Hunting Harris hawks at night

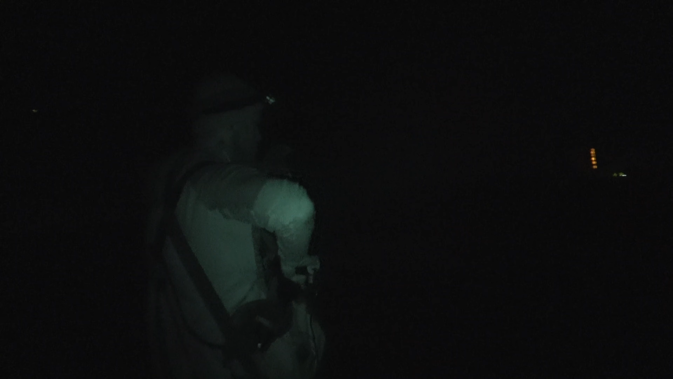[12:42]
So here all we're going to do is just literally shine the lamp on the rabbit and let them catch it just for confidence. It doesn't really matter how far you pull it at this stage. Um, just get used to them hitting the rabbit in the lamp.
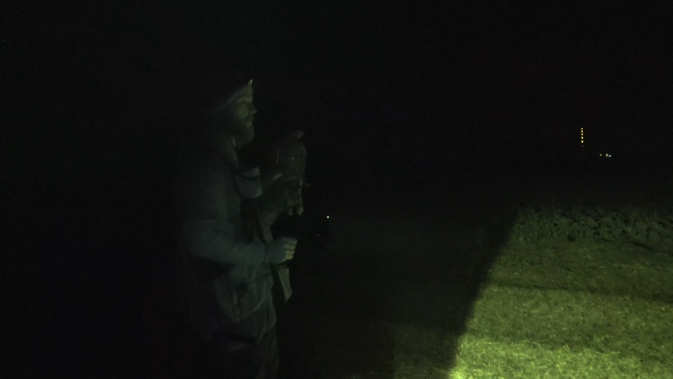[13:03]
Um, and then if you want to progress it more, you can do it further, but I find, you know, once they're flying in the lamp, you're absolutely bang on.
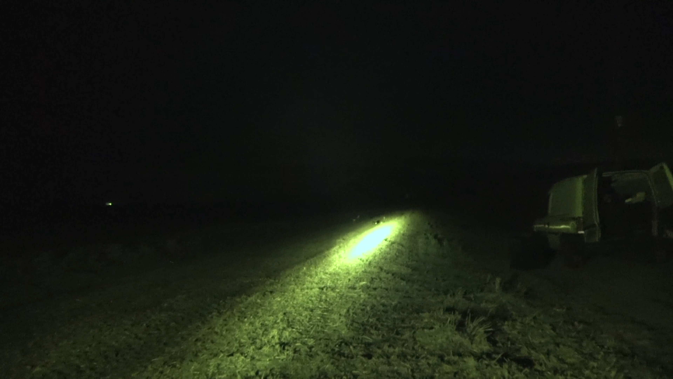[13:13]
When you're confident that your hawk is at the right weight where it's going to hit the rabbit, um, in the lamp and flying well, progress on to just doing a little bit of recalling work. Um, I always find if they are flying really well in the day and confident, I've never had a problem with it,